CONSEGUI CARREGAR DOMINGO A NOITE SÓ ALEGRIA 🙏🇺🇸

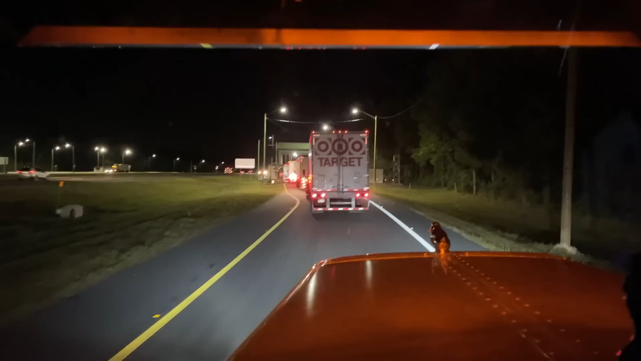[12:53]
Ah, meus seguidores, aqui é o Ministério da Agricultura, né? Pra sair da Flórida tem, eles param animais vivos, carga frigorífica aí, né?
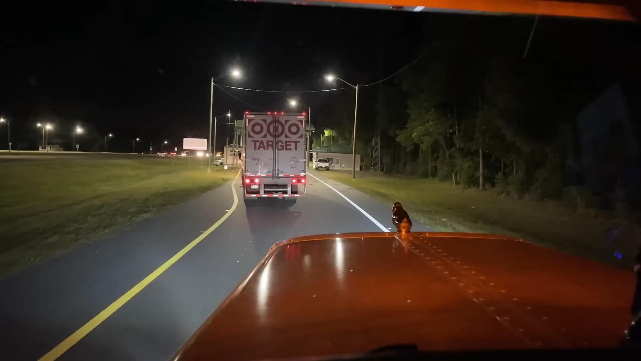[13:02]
Como eu tô com uma carreta vazia, mesmo assim eu tenho que passar aqui, galera. Com a carreta vazia. Beleza? Vai vendo aí os homens ali, ó.
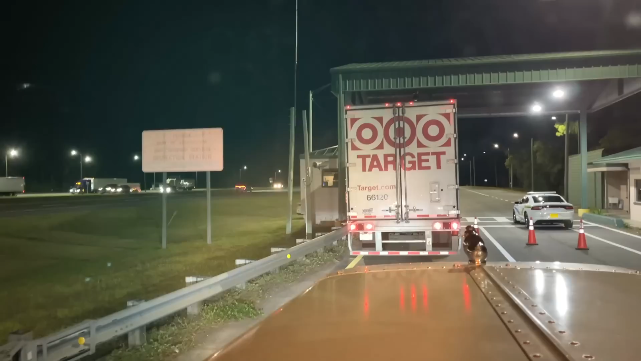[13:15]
Olha aí, meus seguidores, a viatura, tá vendo? Aqui se furar a guarita, se passar lá pela pista, lá eles vão atrás. Mesmo vazio, eu tenho que passar aqui.
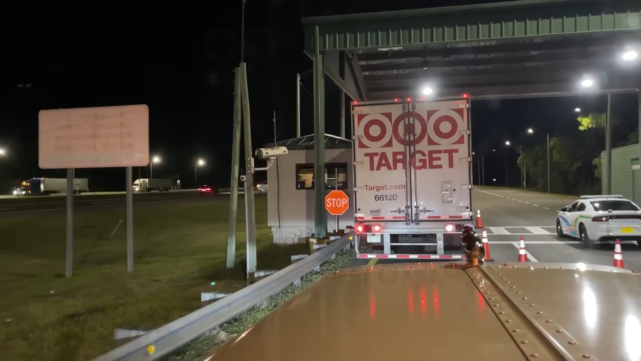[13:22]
Geralmente eles veem que eu tô vazio e dá com a mão pra mim seguir em frente, né?
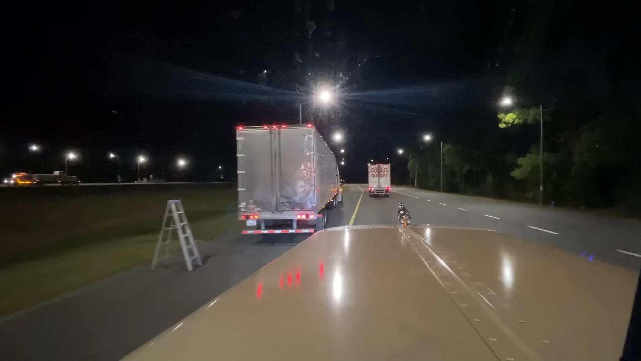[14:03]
Ali eles vão ver, deve ser carne. Provavelmente deve ser carne que estão transportando aí, né? Tá verificando a nota e tal. Beleza? Dos dois lados. Olha lá. Aqui já tá perto da divisa, mas eu vou carregar antes de sair da Flórida. Eu vou carregar bem na divisa. Mas já tô chegando ali, eu vou mostrar pra vocês.
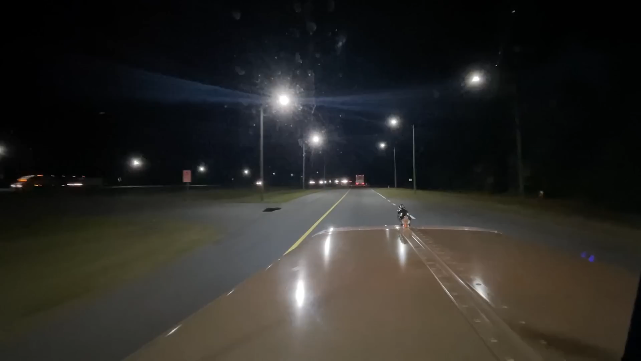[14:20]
Provavelmente o carregamento é amanhã cedo, mas eu vou dormir na empresa, igual eu sempre falo pra vocês. Se chegar na empresa tarde, vai ter fila. Eu durmo na cara do gol pra descarregar e pra carregar. Beleza? Acompanha com nós lá que eu vou mostrar como é que é.
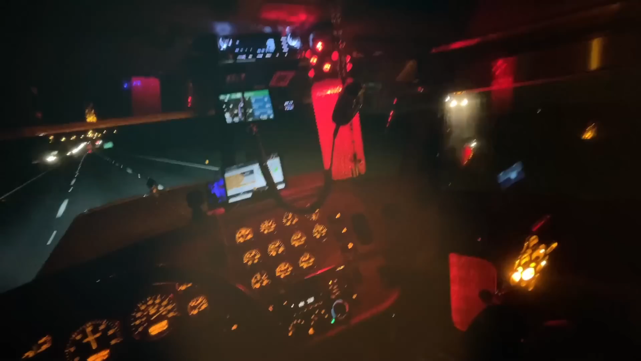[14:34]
Aí, aí, meu seguidor, atualizando vocês.
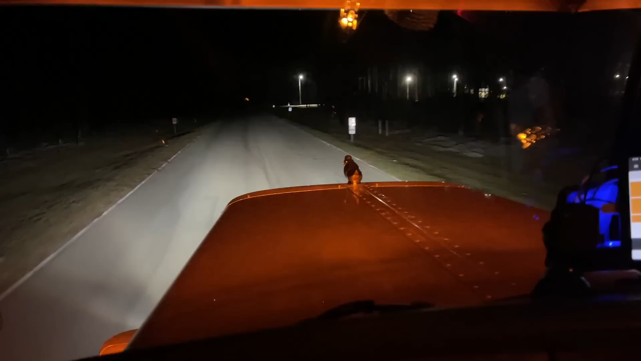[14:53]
Agora são 8:30 da noite, num domingo. Tô chegando pra dormir na porta da empresa. Então, galera, vai vendo. Eu durmo na porta da empresa pra carregar e descarregar. Se chegar aqui 9, 10 horas da manhã, vai ter fila. É lógico. Deus ajuda quem madruga, tá bom? Eu acho que eu já carreguei nesse lugar uma vez, cara. Eu tô no estado da Flórida ainda, viu? Na região de Tallahassee, que é a capital da Flórida, é Tallahassee. Tá vendo? Ó, pelo jeito é uma madeireira, uma serraria.